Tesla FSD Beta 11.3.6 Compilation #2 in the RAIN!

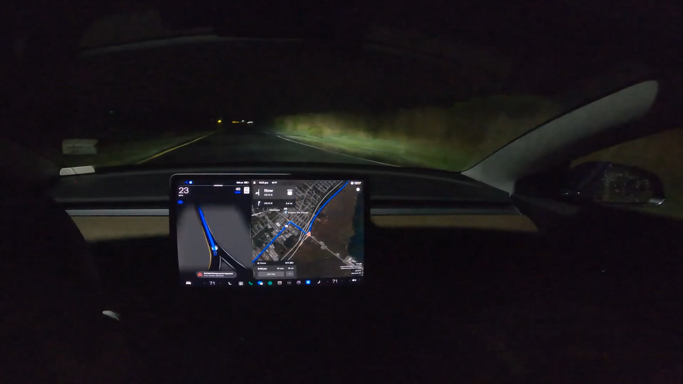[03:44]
You don't want to put this kiss of death on it, though. Very nice. That was nice. Before, it tried to aim for the corner, you know, it was like... And then it had to immediately make a left-hand sharp jerk. Jerk.